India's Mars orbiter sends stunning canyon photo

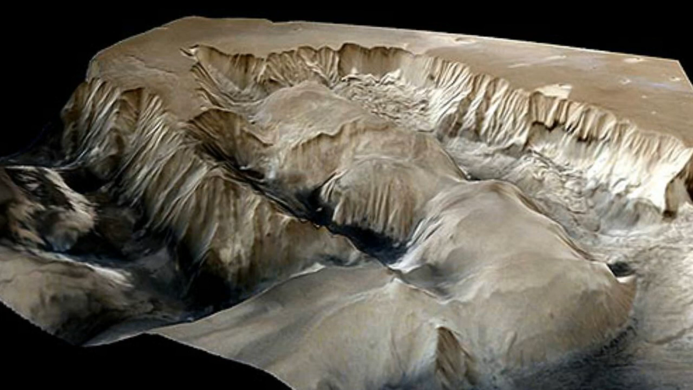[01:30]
The most recent, snapped on July 19, 2015, shows a portion the Ofer Kazma, a deep canyon about 317 kilometers in length and 62 kilometers in width.